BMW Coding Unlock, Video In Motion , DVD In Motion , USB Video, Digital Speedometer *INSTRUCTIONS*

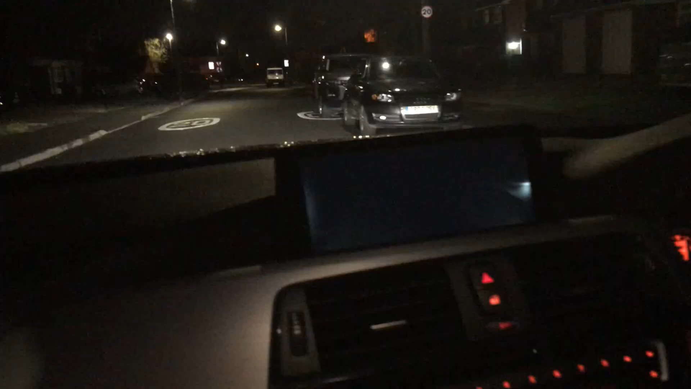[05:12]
so here we have video in motion working whilst the vehicle is driving and